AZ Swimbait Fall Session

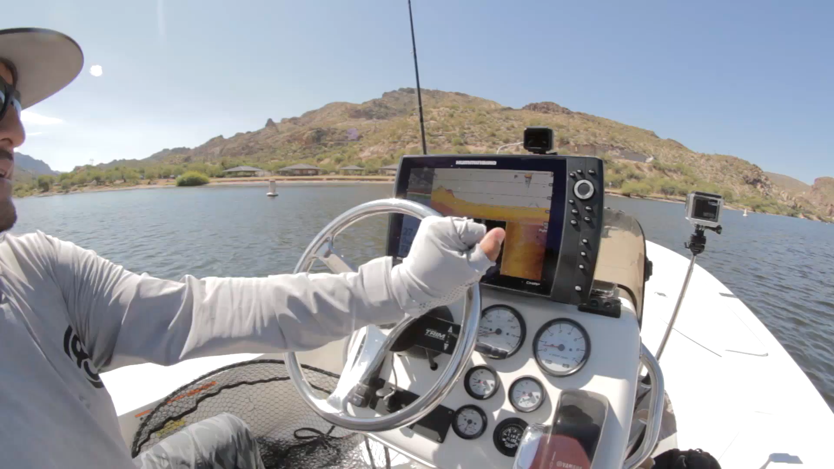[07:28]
the fish structure that you would think like, what is this, some kind of like hidden rock pile that only this guy knows about?